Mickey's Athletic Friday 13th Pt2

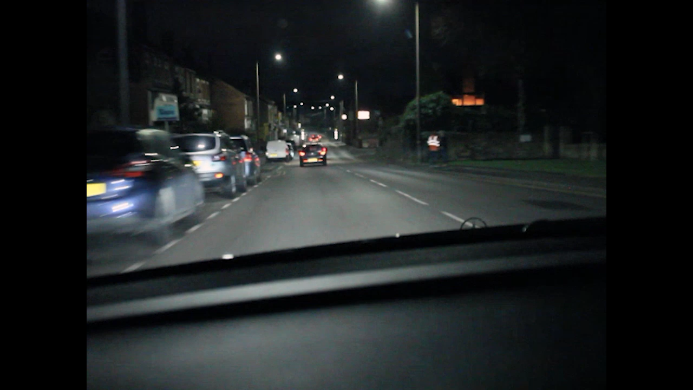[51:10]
Good show that, I enjoyed it, Mick. Thanks for having me. Hope you're well. Thought John. Whoops. Oh, what we've got here? Look at that, cop cars chasing me, loads of cop cars. Look at that, story of my life, isn't it?
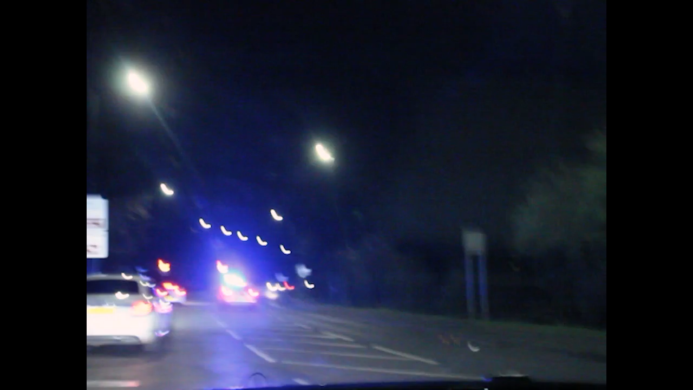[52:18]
For a chase then as well. I was just up for a chase. Just fancied it. You know, when you just get it moved, it's like when you had 8 cans of Stella, innit, on a Saturday night. And you see a blue light in the distance. I were in two minds then, whether to just put it into the sport button, because I forgot. Well, there you go, what can you do?
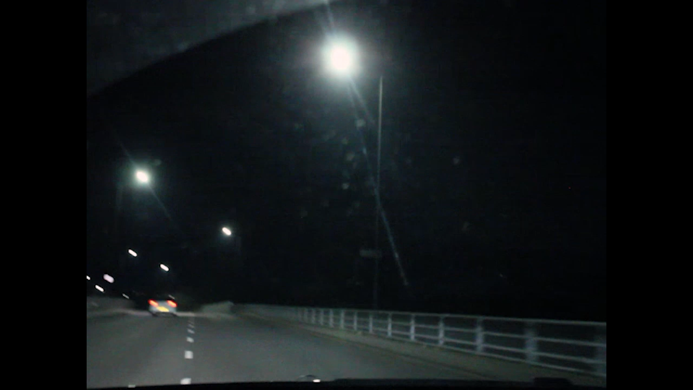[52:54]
Get home. I always get stuck behind the Persia.
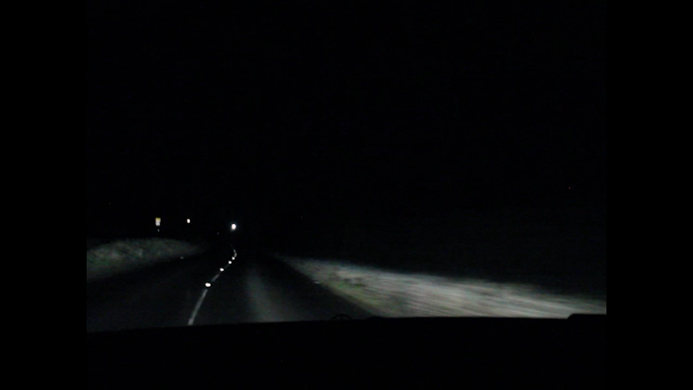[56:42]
About this lane here. This lane is called Crookhill, like Crookhill Golf Club, I think. Anyway, to cut a long story short, all ready for a big steam up here. I've got a mate who came up here, we're being chased.